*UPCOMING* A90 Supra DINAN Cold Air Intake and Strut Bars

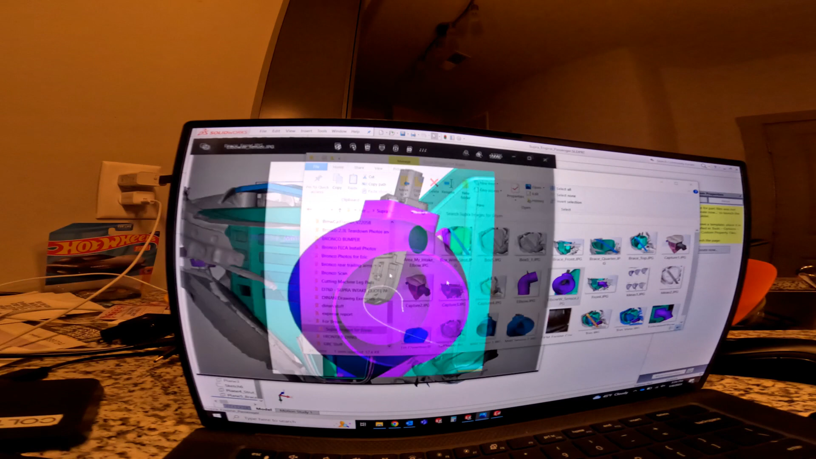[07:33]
so here you can see that this is one of the tubes I don't believe this is the current one these are some older designs
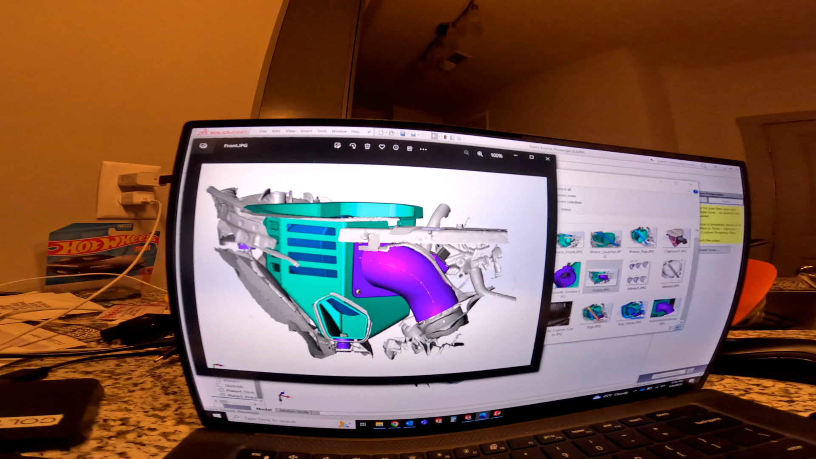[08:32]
cause these two to connect or you're just going to end up with noise and you know vibrations and things wearing away at this and just it's not pleasant and no one wants to deal with it and you're trying to avoid you know these are rubber bushings this will move somewhat so the avoiding of contact between these two surfaces here is ideal in all situations